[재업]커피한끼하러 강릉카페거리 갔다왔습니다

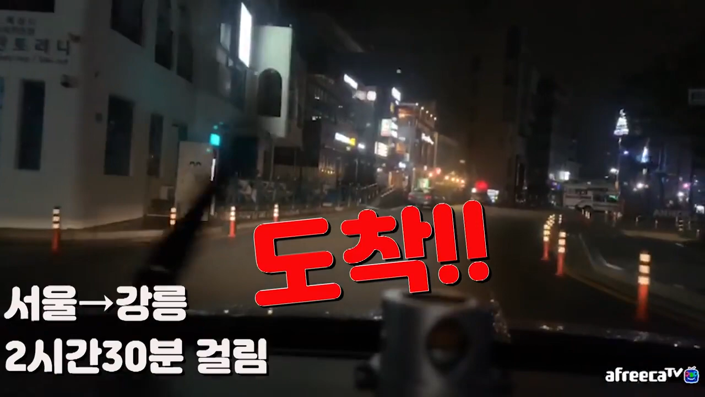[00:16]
여기가 카페 거리예요 친구들. 저도 없죠. 목적지에 도착하였습니다.
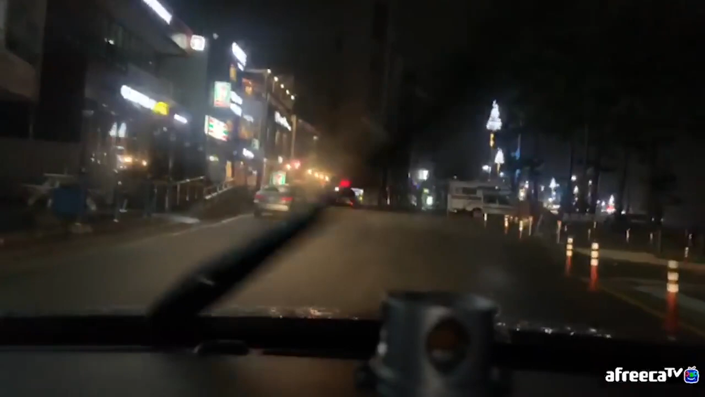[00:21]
우리가 보인다고? 오른쪽에 있습니다. 어디는데? 경로안내를 종료합니다. 여기 사세우면 있겠지 뭐.
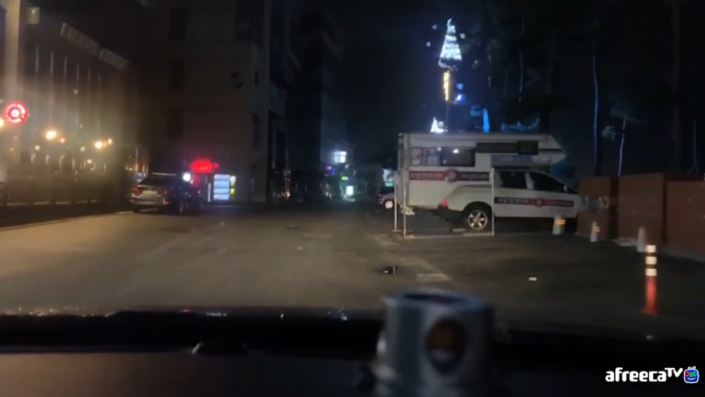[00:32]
야 사람 많네 근데 은근히. 저 사람인가? 아니구나. 아닌데?
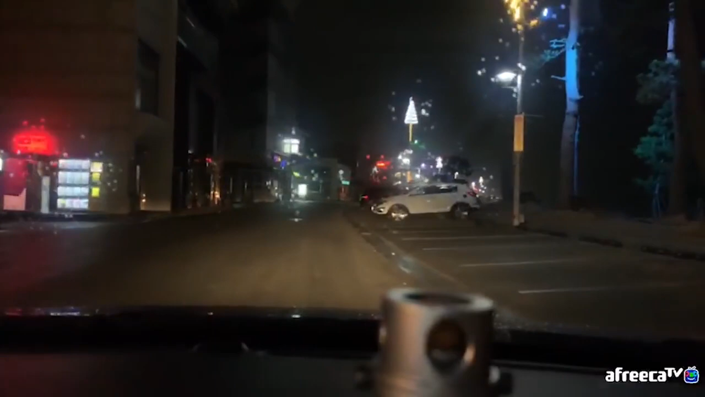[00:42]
아 지금 카페베네 여기 있다는 거야? 오늘 왔거든요. 아.
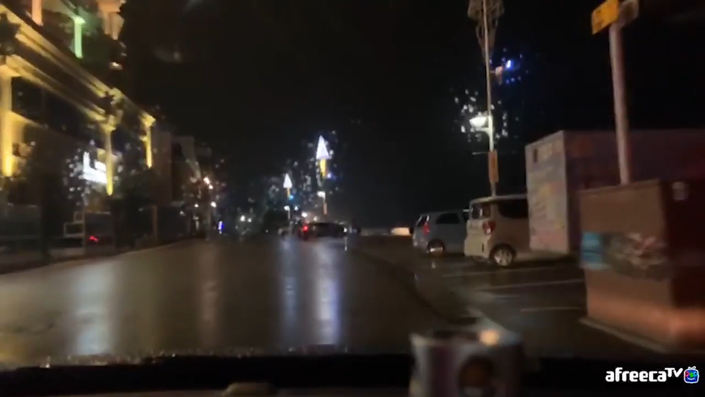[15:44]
너 왜 이렇게 잘 알아? 이렇게 해봤나 보네 주목이랑. 와 앞에 다 보이지? 문 연대 없지? 지금 왼 화면상에서 왼쪽으로 보이는 데가 다 카페거든 친구들. 월미도 느낌 난다고? 약간?
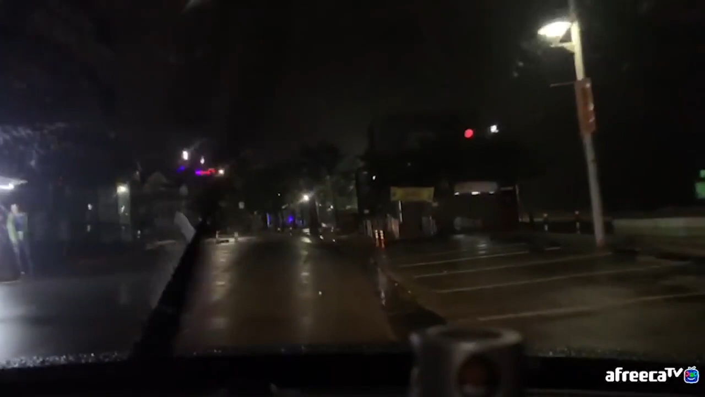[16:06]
아, 아니야 월미도 월미도보다는 좋아. 좋지. 여기가 훨씬 좋아. 여기가 끝이요.
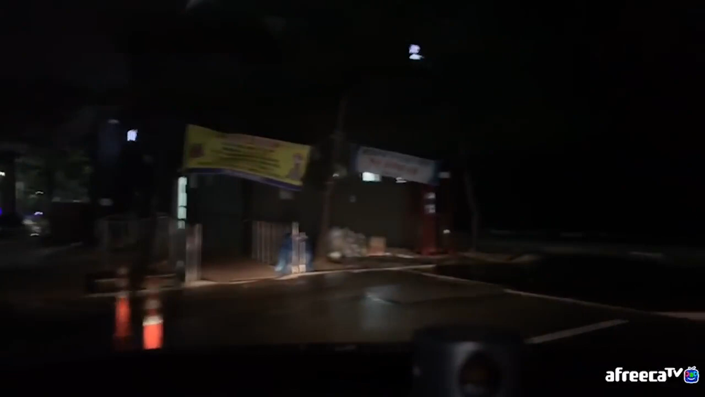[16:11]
여기가 끝이요 끝. 요 앞에는 이제 바다고잉. 파도치는 거 보이나?
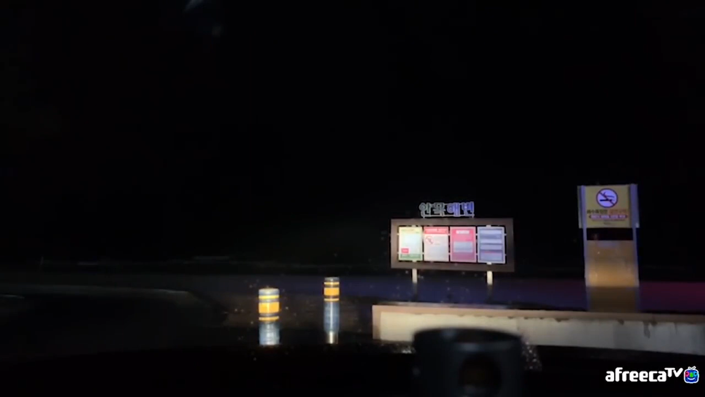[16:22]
잘 안 보여. 젠젠한 파도. 이걸 좀 꺼야 보려나? 아 그래도 안 보이네. 이게 끝이네 친구들. 오이도는 어떤가요? 오이도도 볼 거 없어 솔직히.